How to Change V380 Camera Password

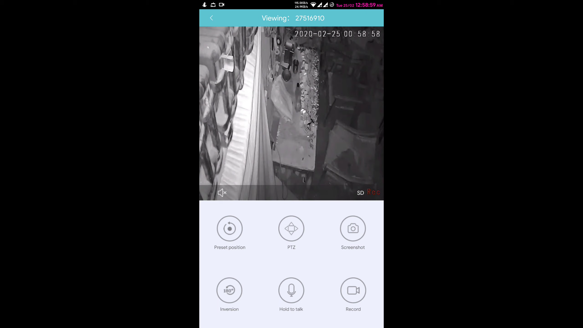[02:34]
camera from where you can adjust it
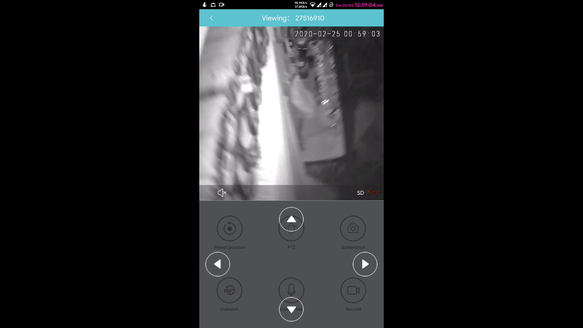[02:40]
or see your current position it's my workshop and light
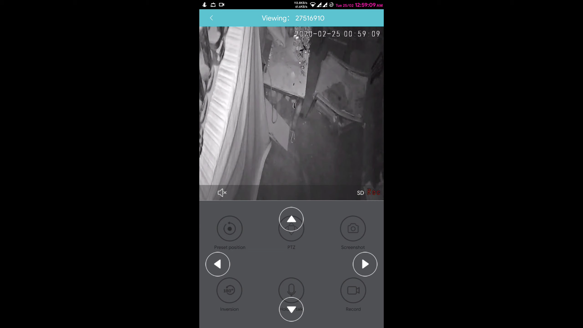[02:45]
is off here but you can see I am changing its direction you can see it so